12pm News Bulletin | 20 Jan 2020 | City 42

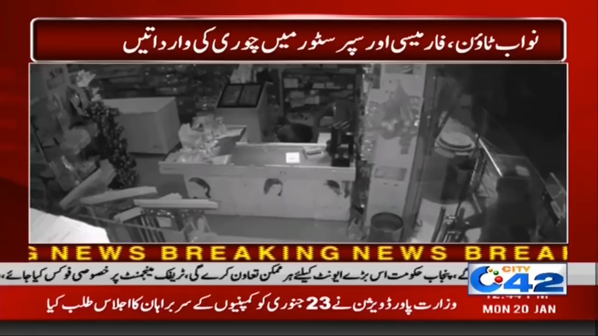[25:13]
جبکہ فوٹیج میں دیکھا جا سکتا ہے کہ ملزمان سپر سٹور کے دروازے توڑ کر داخل ہوئے ہیں اور ملزمان نے ڈیجیٹرل گلے کو توڑ کر نقدی نکال لی اور فرار ہو گئے فارمیسی اور سپر سٹور مالکان نے اندراج مقدمہ کی درخواست دے دی ہے اسی حوالے سے جانتے ہیں فخر امام سے جی فخر بتائیے گا